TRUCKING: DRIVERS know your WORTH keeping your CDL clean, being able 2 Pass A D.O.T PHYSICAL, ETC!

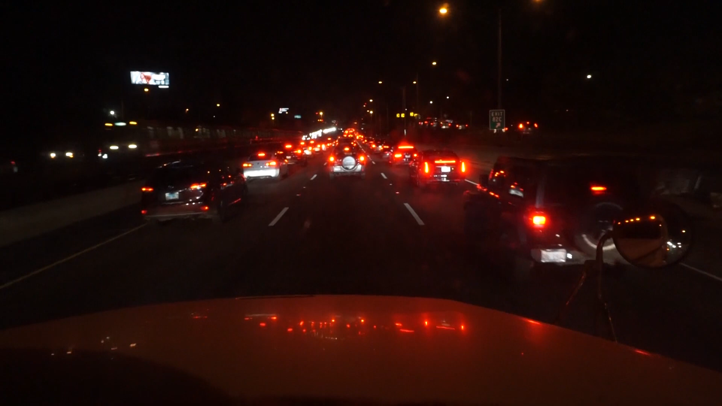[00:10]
Yeah! It's a little drive-thru right here guys. A little Chicago traffic man. Ain't a little. This traffic is hideous. You know you figured time of day you know it might be cleared up a little bit but uh taint the case. Sure some told me look at my map if I came this way coming through the city. But I was like yeah should be cleared up. You know it shouldn't be too shabby wabby.